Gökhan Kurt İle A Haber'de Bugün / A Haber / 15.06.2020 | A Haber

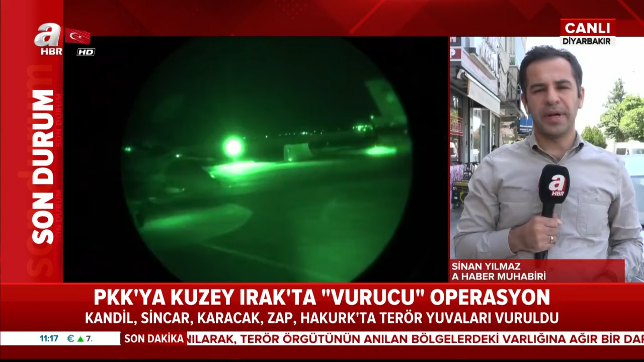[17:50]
8. ana JETS komutanlığı çok hareketli. Geceden bu yana oldukça hareketli olduğunu söyleyelim. Bir savaş uçağı iniş yapıyor, diğeri de kalkış yapıyor ve istikamet olarak Arak'ın kuzeyine doğru gidiyor.